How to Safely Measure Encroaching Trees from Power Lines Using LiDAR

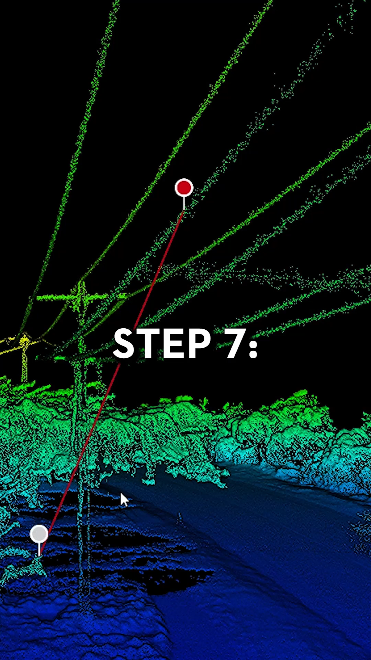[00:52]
Step 7, measure the distance of trees using the measuring tool.